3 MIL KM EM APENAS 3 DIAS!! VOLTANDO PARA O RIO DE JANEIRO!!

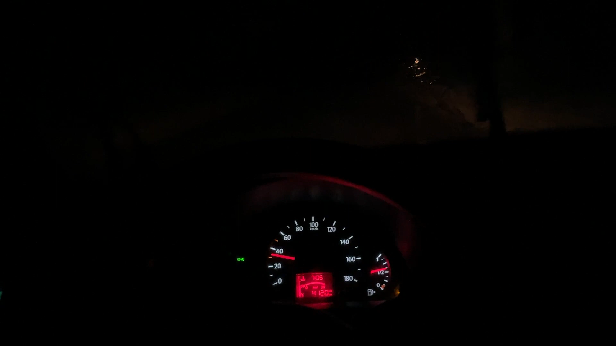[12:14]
E tá chovendo muito, era o que eu tava comentando aqui com o Gabriel.
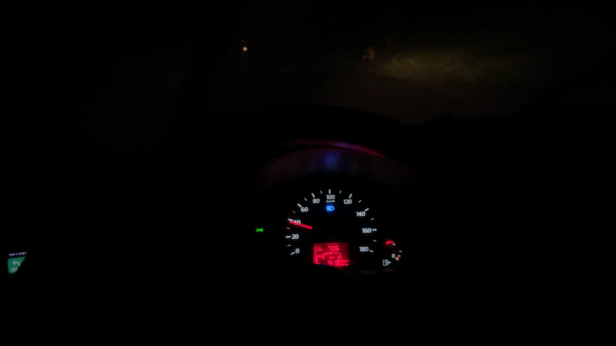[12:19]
É muito ruim dirigir à noite com chuva e a rua com muito buraco.
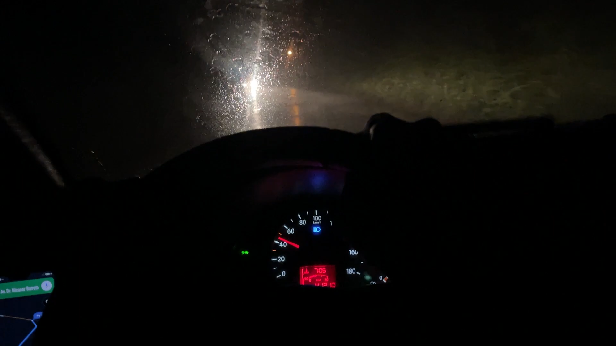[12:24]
Isso atrapalha muito. E farol alto também. Nossa, como atrapalha. Tem muita gente, cara, que não tem noção e fica... E não desliga o farol alto.
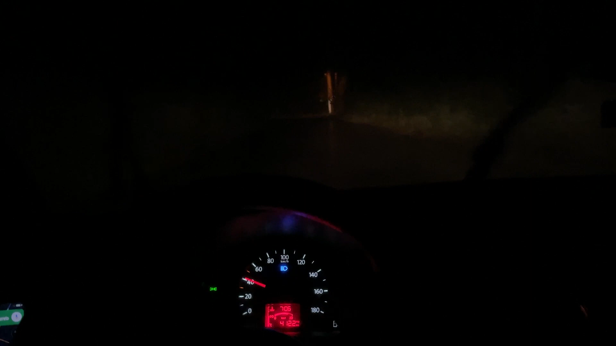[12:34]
Que complica demais. E, galera, falando tudo pra vocês. Eu nunca peguei tanto buraco nessa viagem como a gente tá pegando aqui, cara.
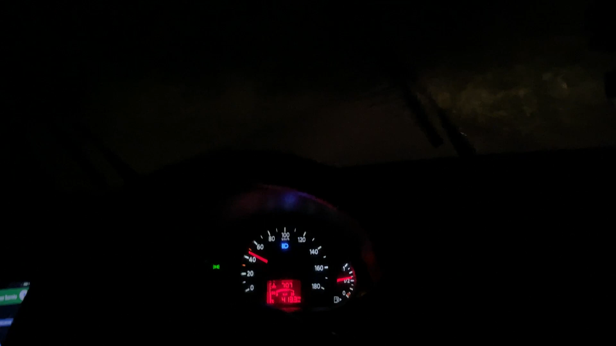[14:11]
Não dá pra passar com o carro, ficar isolado. Dá mais um pouco e é mais. Tem esse receio. É, vamos lá, falta pouco, 15 minutinhos pra gente chegar lá em Teresina.
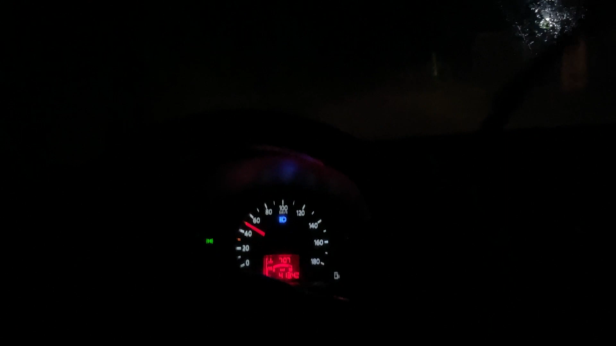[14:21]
Vamos torcer para que dê tudo certo. E a chuva voltou com força, cara, com força.
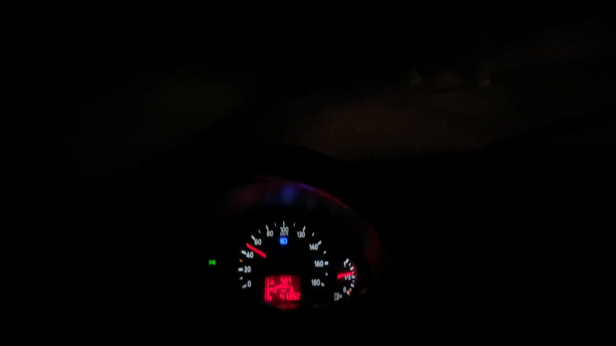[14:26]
Não tá estiando, só chove, chove, chove, não para de chover.
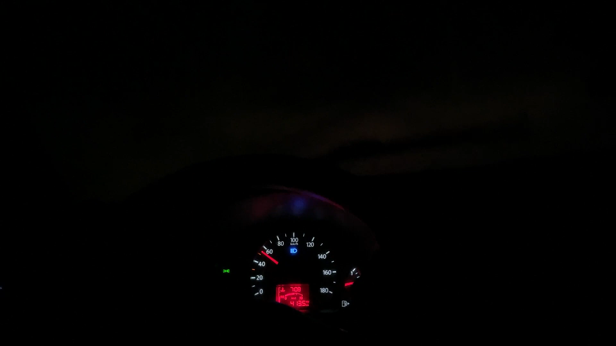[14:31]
Tá engrossando bem. É, qualquer coisa a gente atualiza vocês aí, tá bom, galera?
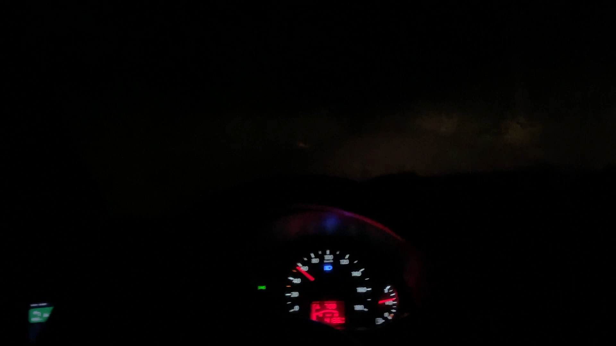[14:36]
Vamos continuar aqui, foco total, porque tem que ter muita atenção mesmo aqui.